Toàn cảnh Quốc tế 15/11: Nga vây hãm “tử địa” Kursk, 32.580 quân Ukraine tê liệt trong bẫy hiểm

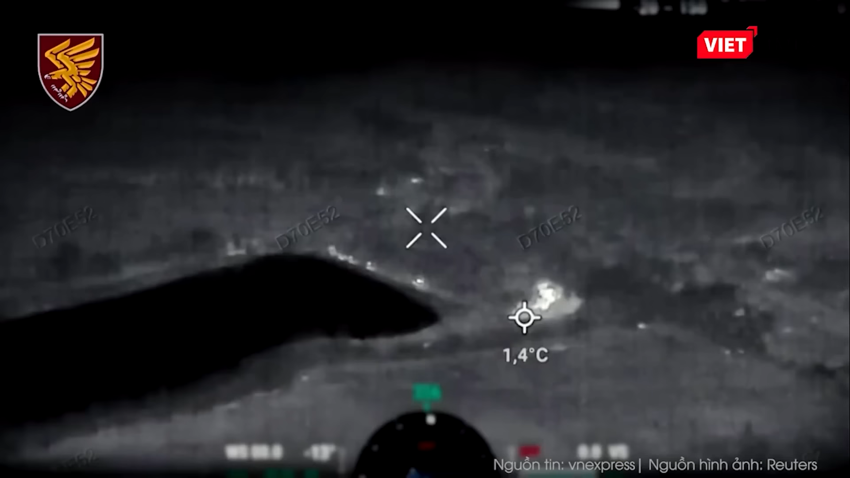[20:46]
On screen: spot 1.4°C
Dữ liệu mục tiêu được chuyển cho Sở Chí huy trước khi một tên lửa đạn đạo chiến thuật Iskandamer lao xuống khu nhà tập kết của lực lượng Ukraine.
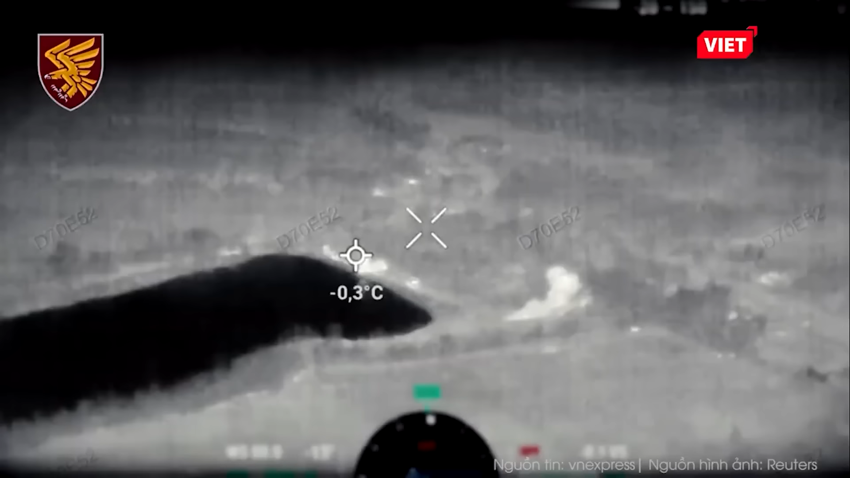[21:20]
On screen: spot -0.3°C
Pháo phản lực tầm xa BM-30 Smut của Nga sau đó phóng một đốc kết mang đầu đạn chùm vào khu vực, phá hủy thêm 5 xe địa hình và 2 thiết giáp Ukraine.
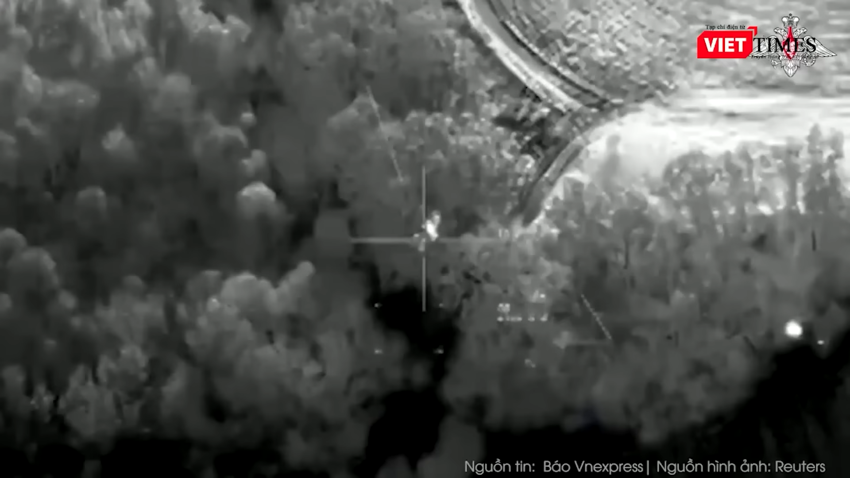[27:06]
Theo VN Express, drone tự xắt Nga bám đuổi và tìm cách lao vào trực thăng vũ trang Mi-24 Ukraine, nhưng đòn tập kích không thành công.
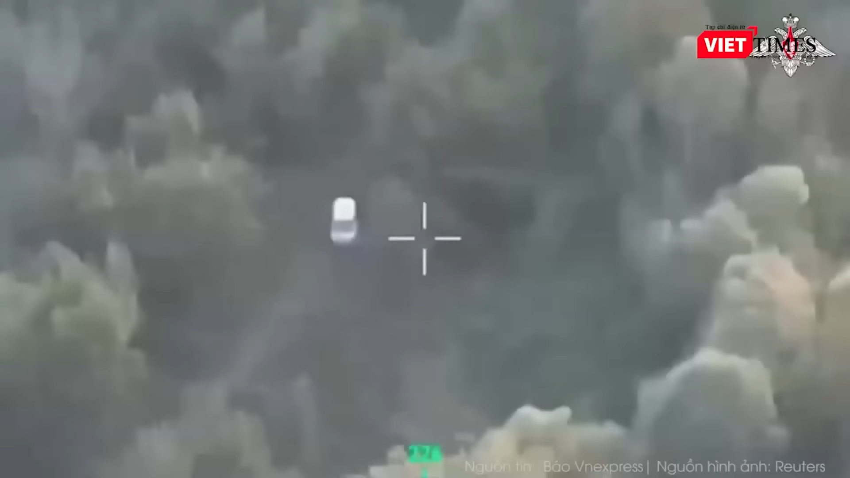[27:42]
kiếp điều khiển cho drone hạ độ cao và nhanh chóng bám đuổi trực thăng Ukraine, cố gắng lao vào phi cơ bay sau.